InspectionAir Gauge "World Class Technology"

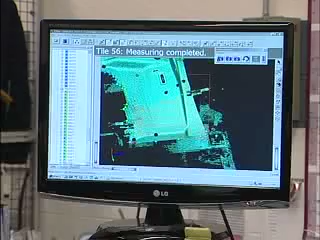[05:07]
which is rapidly becoming the leading method of collecting and interpreting large cloud point data sets back to component CAD.
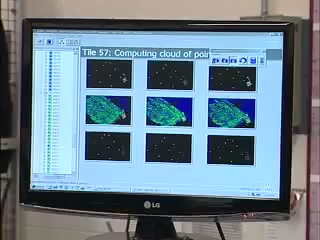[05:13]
This system is capable of collecting 300,000 surface points in a single image. Multiple images are collected from specific components. The data is overlaid to its CAD,
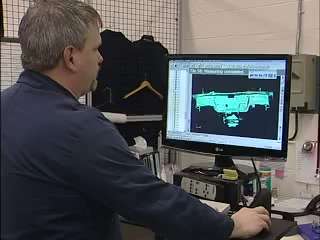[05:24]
and a user-friendly colored mapped analysis is provided to the operator to visually interpret part quality.